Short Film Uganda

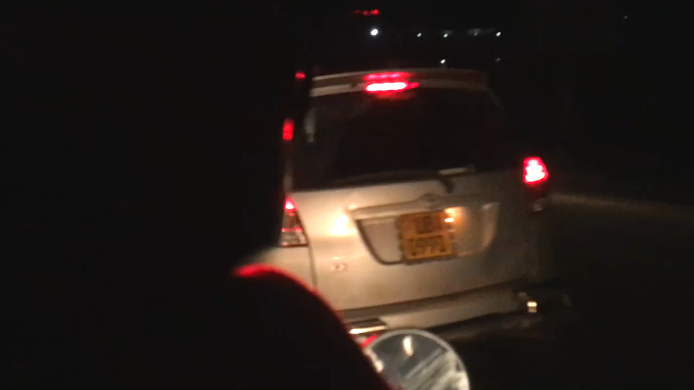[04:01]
These things zip around the city, avoiding traffic or just going right through it, weaving in between cars.